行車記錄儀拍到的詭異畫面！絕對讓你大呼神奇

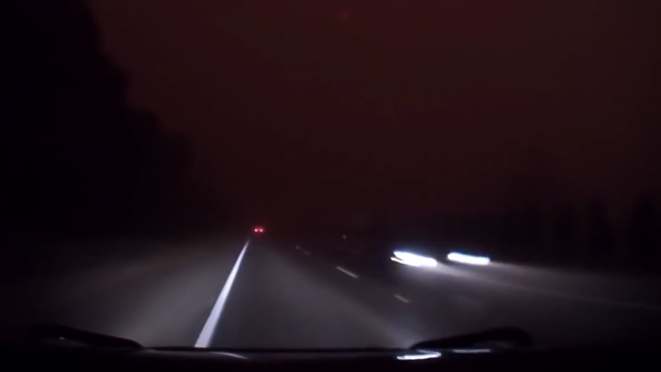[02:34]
仅仅几秒钟后澳大利亚灿烂的阳光就被它完全挡住了
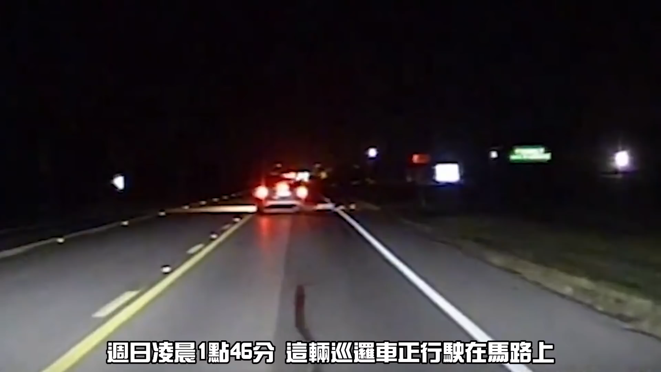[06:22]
然她前面的一辆车紧急刹车先鞋撞到躺在马路上看起来烟烟一席的一名女子由于担心她会被车撞到警官上前